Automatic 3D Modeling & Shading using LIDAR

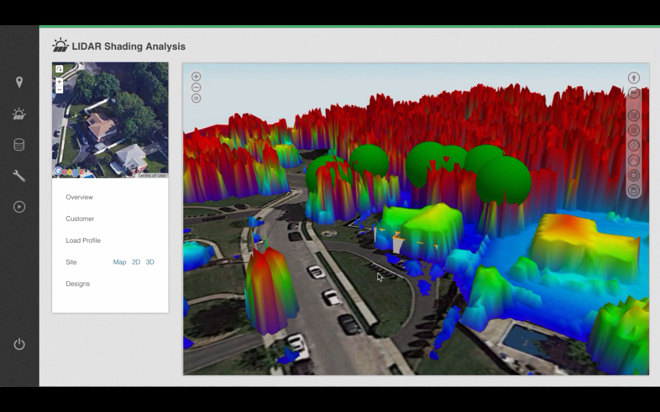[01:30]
trees, other houses, and other sorts of obstructions that might actually cause shading on your particular site. With Aurora's latest feature, click on the Lift Roofs icon in the top right, and Aurora will automatically adjust the building to match the height and
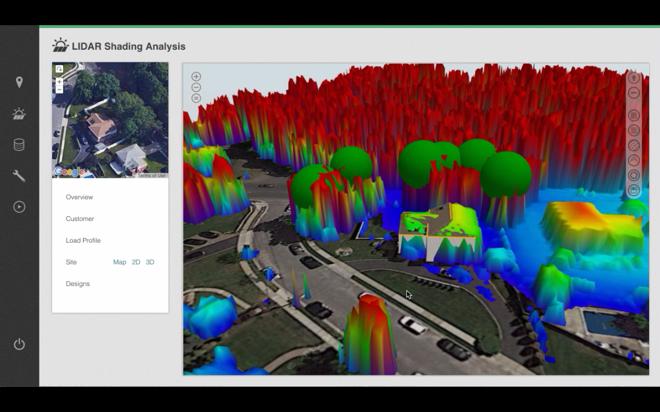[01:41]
the slopes of the roof to exactly match what you would see in your location. You can also adjust tree heights to match up with LIDAR. Remember that you have the 45 degree view in the top left, and you also have the option to toggle into Street View.
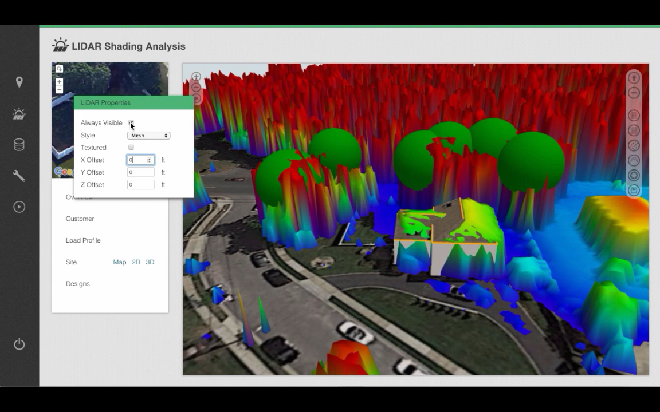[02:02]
I'm going to hide the LIDAR for a second here, in order to confirm the accuracy of your site.